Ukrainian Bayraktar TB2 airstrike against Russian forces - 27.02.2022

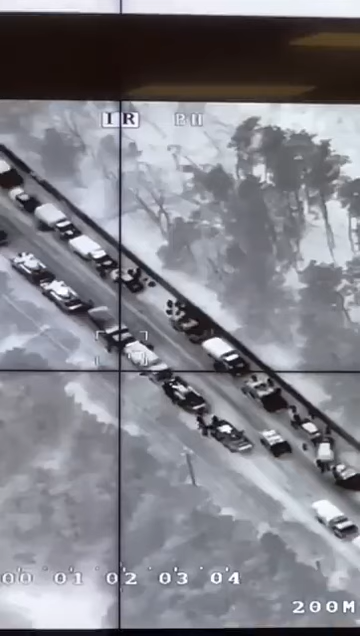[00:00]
где-то 50 секунд или минута максимум уже запускаю чини до сошла уже до маленько
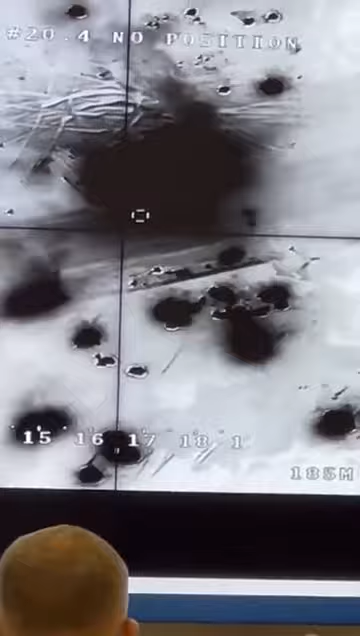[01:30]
живой это не бук а то поехала что-то туда на
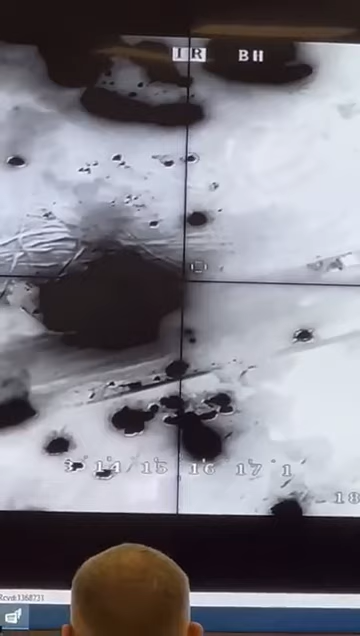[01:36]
а тут буквы
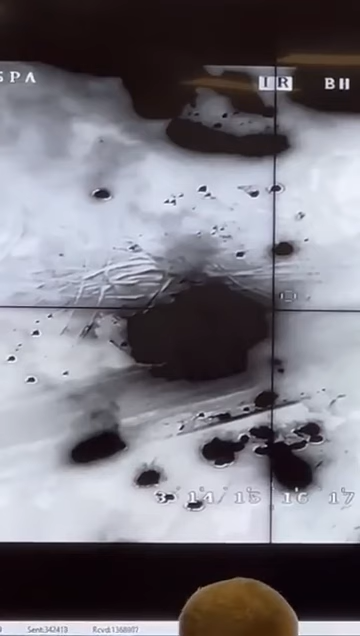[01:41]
вверху тоже с детонировал а ну не виноват